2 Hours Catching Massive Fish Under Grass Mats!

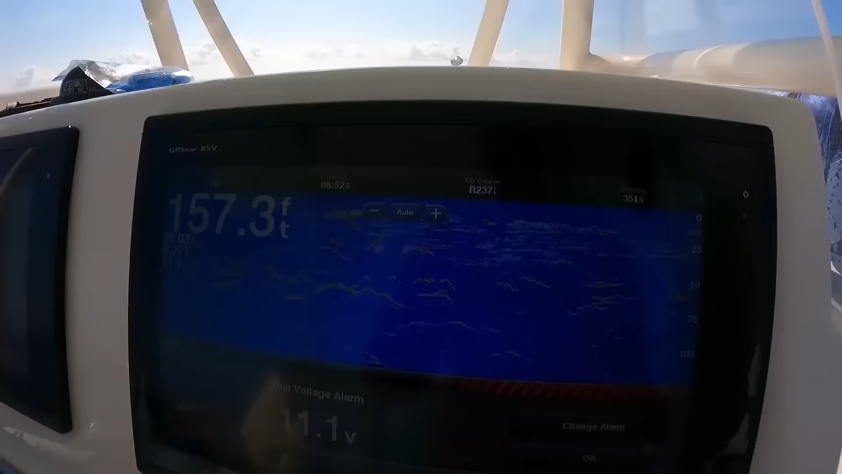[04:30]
On screen: depth 157.3 ft
and then a bunch of amberjack came up. So there must be some structure nearby, so we're gonna turn on the sonar and look.
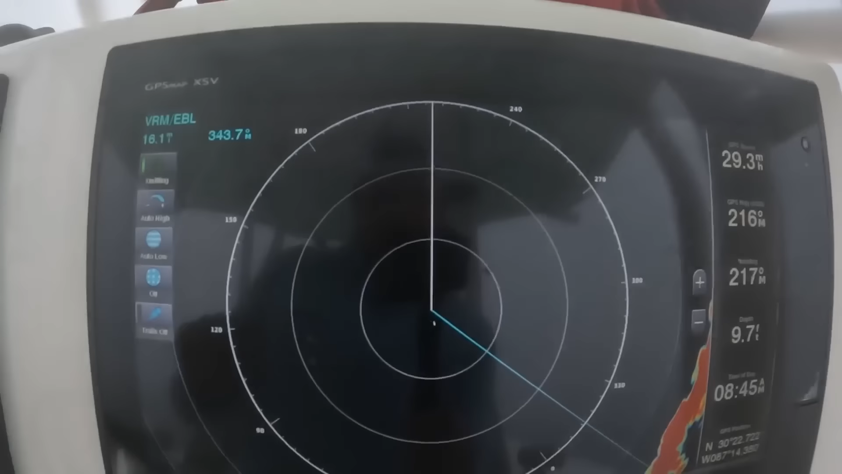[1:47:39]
Brian is on lookout patrol up front looking for buoys and other boats, and I'm watching the radar very,